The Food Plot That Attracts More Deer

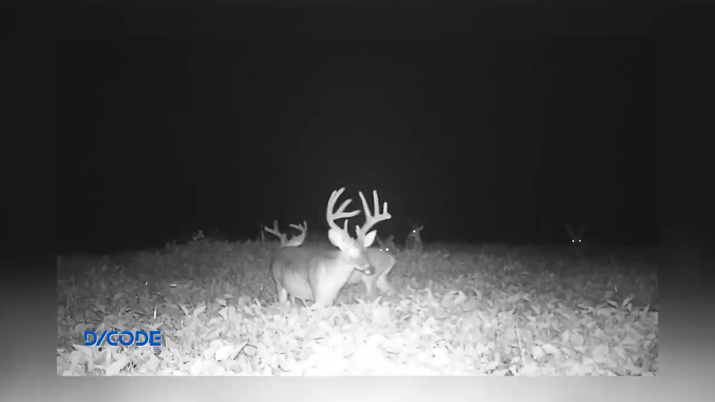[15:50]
They are already getting some pictures of high-quality bucks and seeing lots of critters when working in the area. Mr.